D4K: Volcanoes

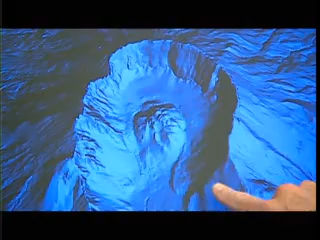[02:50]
sort of a horseshoe shape around the dome of the snow and ice and rock that's accumulating.